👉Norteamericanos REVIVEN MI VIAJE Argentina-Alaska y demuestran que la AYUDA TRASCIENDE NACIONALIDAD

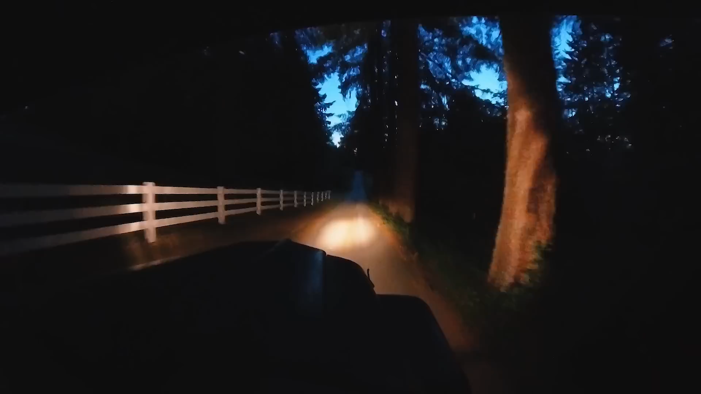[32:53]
Es una lástima que no se vea nada, que esté tan oscuro porque es impresionante estar manejando las torsieras.